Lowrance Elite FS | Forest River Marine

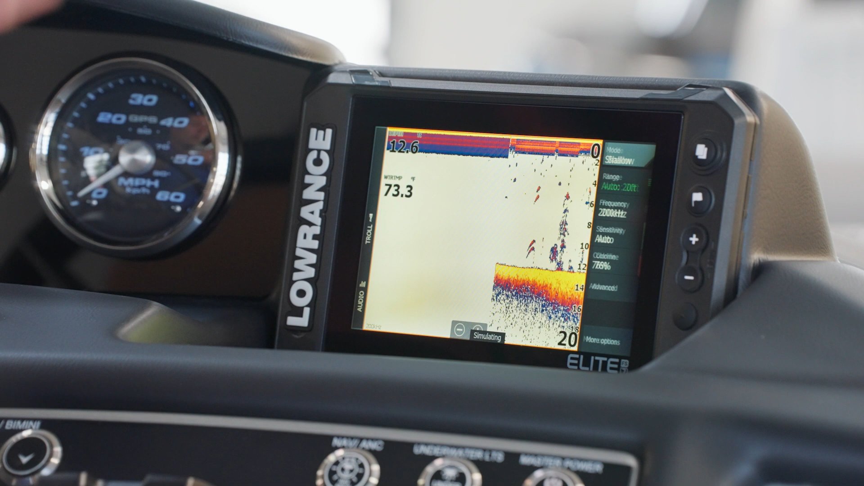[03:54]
Sonar is a traditional down view and it'll show you the bottom, depth on the right, our water temperature, and then a digital depth display.
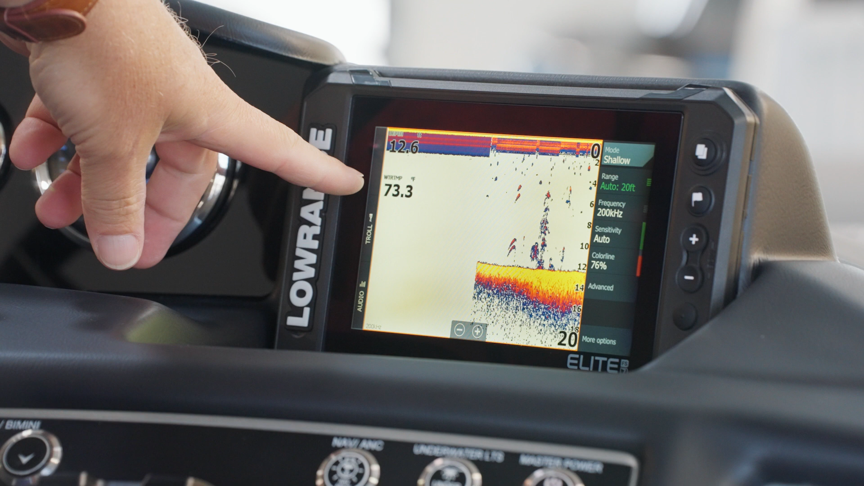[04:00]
In addition, you can actually see fish icons or if there's structure on the bottom.